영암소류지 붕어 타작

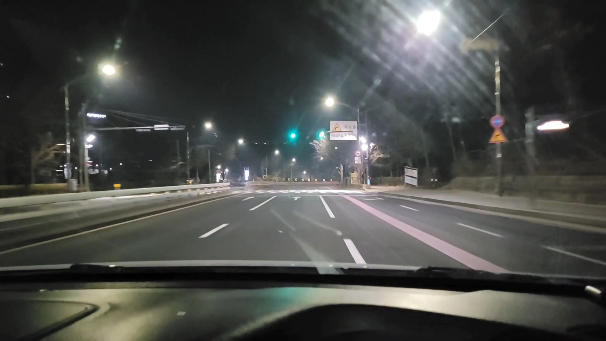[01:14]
이제 서울대학교 앞을 지나는데요. 저희 집이 봉천동이에요. 그래서 서울대학교 앞을 지나고 있습니다. 새벽이라서 그런지 차가 거의 없네요.